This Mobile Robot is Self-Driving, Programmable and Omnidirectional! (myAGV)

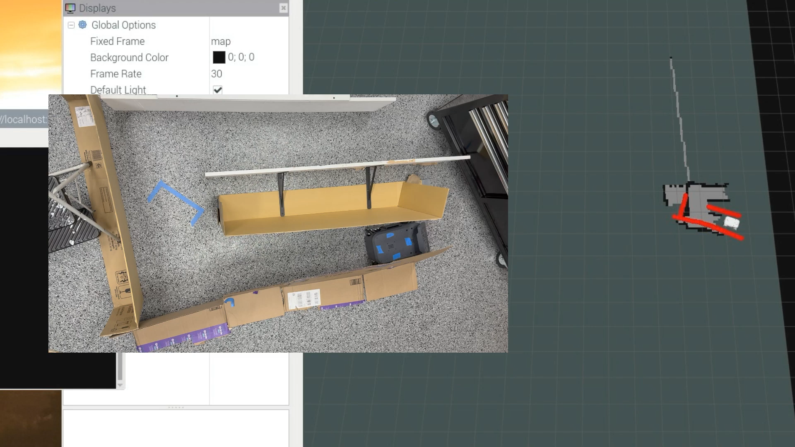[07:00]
Then the SLAM simultaneous localization and mapping builds a map of the surroundings and figures out where the vehicle currently lives within that map.
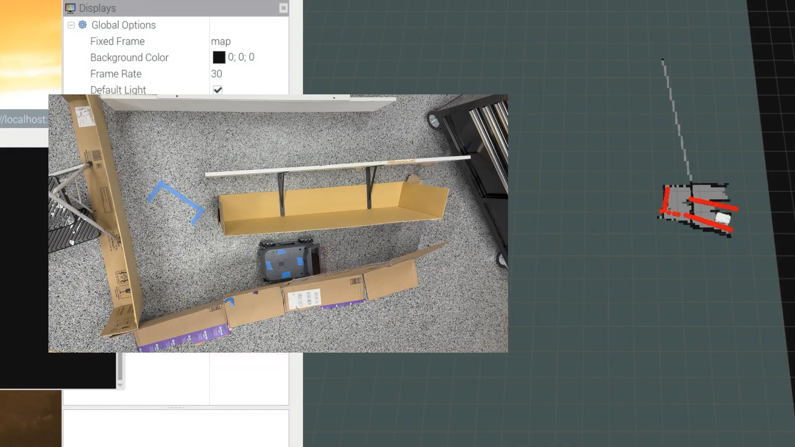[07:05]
You can then drive the robot around its environment using a keyboard or gaming controller to create a map of the environment.
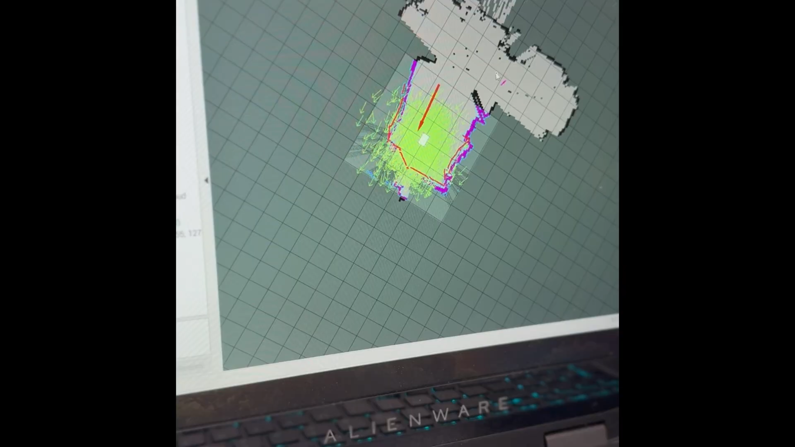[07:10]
Then when you've created a completed map that you're happy with, you can turn it over to Autonomous Control and ask the robot to navigate itself to a specific point within the map.